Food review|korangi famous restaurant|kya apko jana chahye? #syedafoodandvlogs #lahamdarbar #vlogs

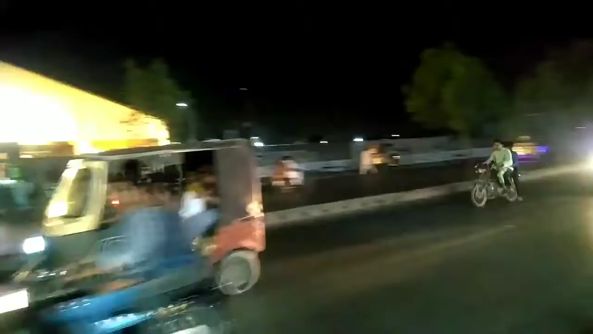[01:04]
آ رہے ہیں آٹو وغیرہ سامنے ایک ہال بھی ہے ہال کا نام میں بھول گئی ہوں اور اگر اس سائٹ کی لوکیشن دیکھیں گے تو یہ جو بائکس وغیرہ آ رہی ہیں یہ کورنگی نمبر